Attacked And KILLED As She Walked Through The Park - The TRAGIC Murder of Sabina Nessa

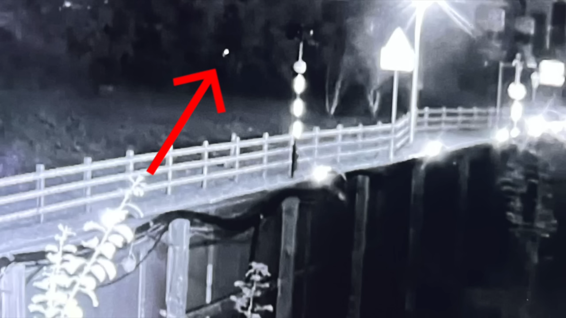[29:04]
some kind of reflective item because it was glinting. Something was giving off a little flash of light as the person was walking.